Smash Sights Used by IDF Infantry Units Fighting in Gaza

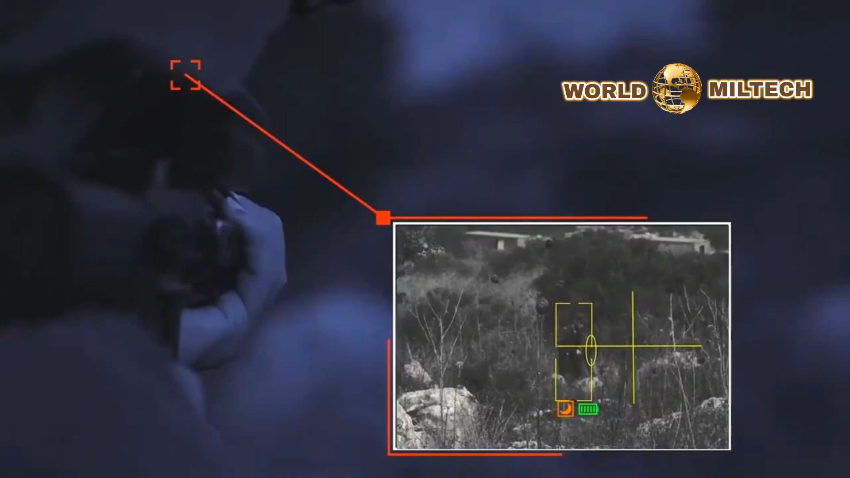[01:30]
and advanced algorithms to ensure precise hit capabilities, enhance forces situational awareness and lethality,
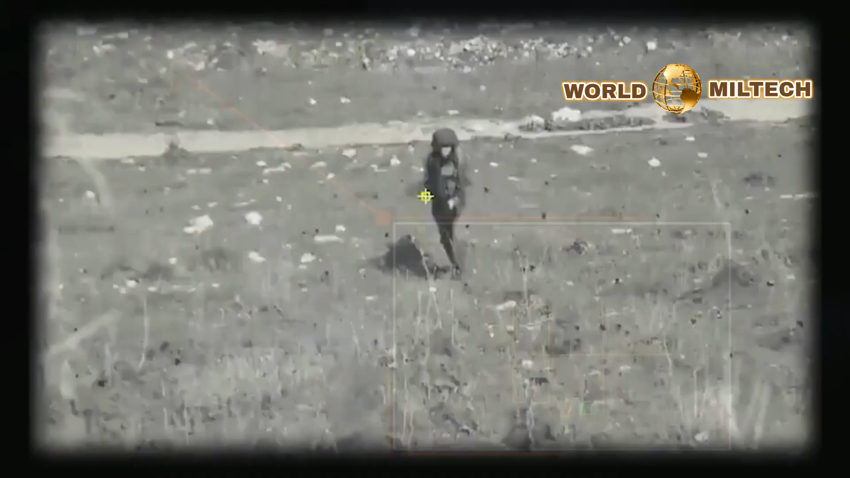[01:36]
and make sure that only the target will be hit and not any innocent bystanders.
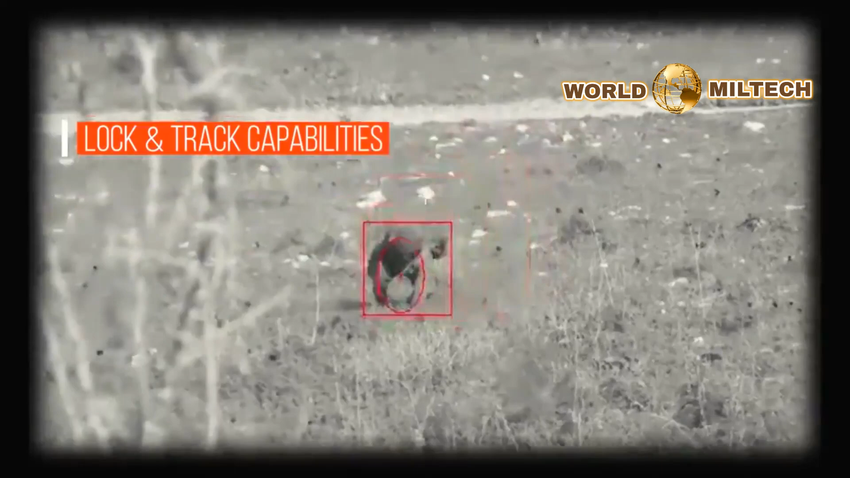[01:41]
Smash fire control system is an external add-on solution that can be integrated into any assault rifle.
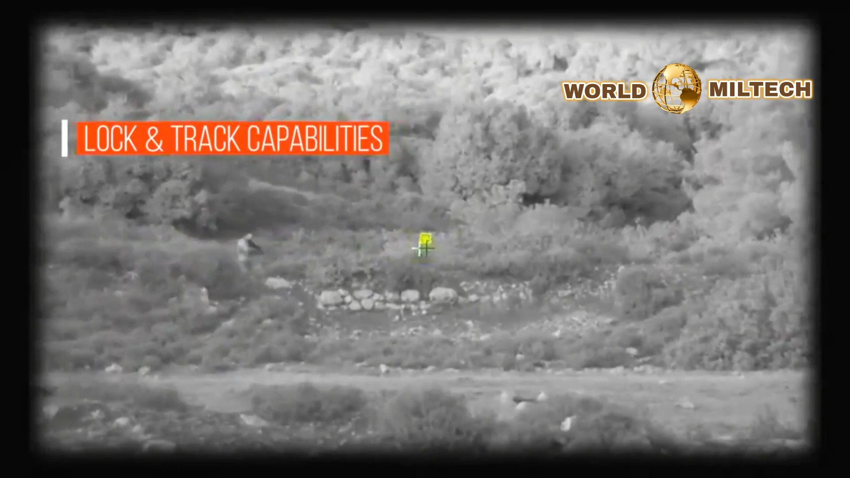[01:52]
Once the user identifies the target, independently or using the detection system guidance, and locks on it, smash tracks its movements and synchronizes the shot release to ensure fast and precise hits on the target.